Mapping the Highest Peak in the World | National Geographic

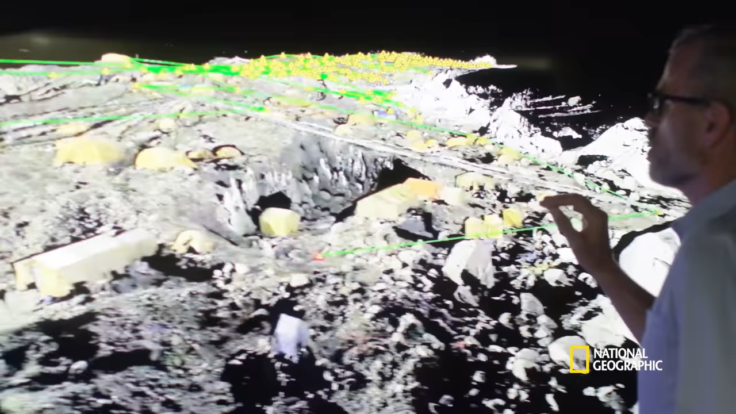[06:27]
So if we take our 3D model, we can dive into it and start looking at more and more of the detail that's captured by the point cloud.